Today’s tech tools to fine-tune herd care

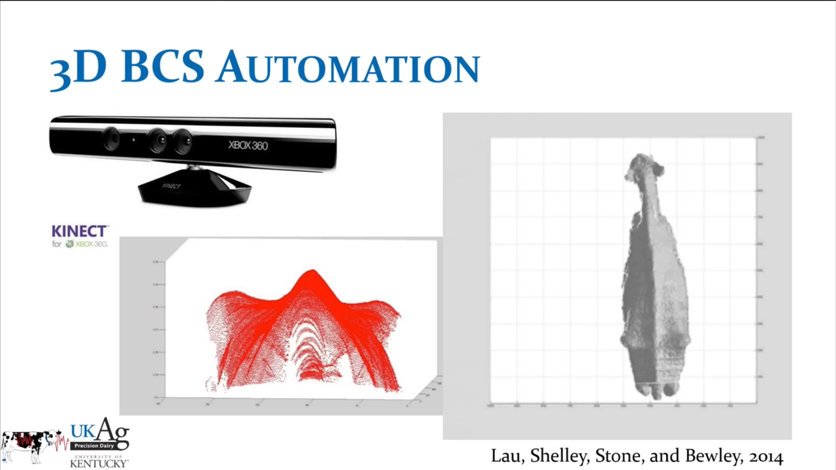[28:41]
So one of the projects that we've been doing that I've been working with Anthony Shelley and Daniel Lau here in our engineering department is trying to identify body condition scores. So basically we're using 3D images, using the same basic camera that's in the Xbox to identify changes in the confirmation of the animal, for identifying body condition.